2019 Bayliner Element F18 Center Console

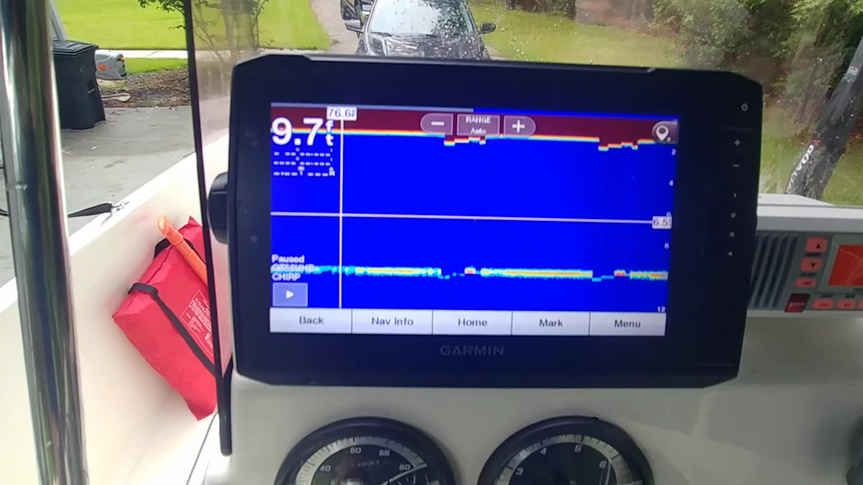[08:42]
setup and also this is new uh the unit in uh